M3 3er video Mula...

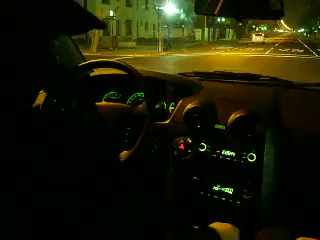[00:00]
Ya, vamos a partir, baja el volumen, hay que concentrarse, velocidad máxima Él le metió una aspargata, partimos, partimos, estamos en el Lloro Yañe
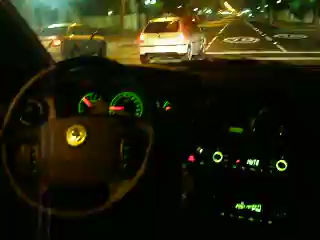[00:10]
Carabineros de Chile, vamos, 40, 40 concha tu madre, 50, 50, mira hueón, mira hueón, mira 60 hueón, vamos 60, esta hueá la cagó, la cagó, 80 concha tu madre, cuidado, cuidado hueón Cuidado con la fuerza G hueón, 70, no, sube, sube, sube, más rápido, más rápido, el Lloro Yañe Vamos a pasar con roja, vamos a pasar con roja, vamos a pasar con roja, mira hueón La cagó esta hueá,